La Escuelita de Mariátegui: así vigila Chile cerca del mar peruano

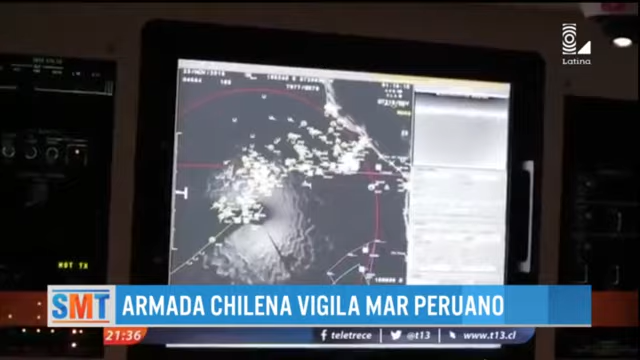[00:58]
Un complejo sistema de radares y cámaras complementan el trabajo que se realiza en el mar.